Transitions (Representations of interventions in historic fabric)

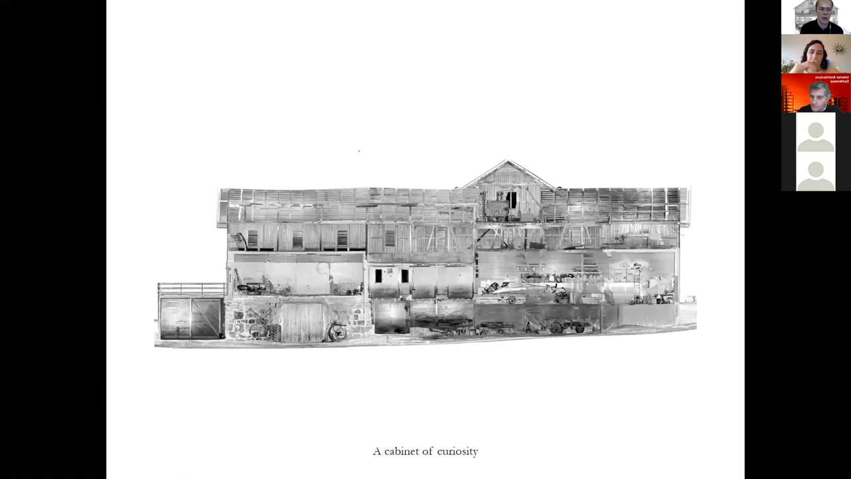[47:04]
but also it showed us what it contains. And that, that was the biggest discovery for us. I think, um, that actually these barns are far from, um, uh, empty vessels when they're no longer used. They're full of stuff basically. Um, they are, uh, cabinets of curiosities, uh, and, and full of whatever had to be stored on the farm. So they're quite amazing worlds to, to be in. Um, I'll show you a couple of photos from the inside here.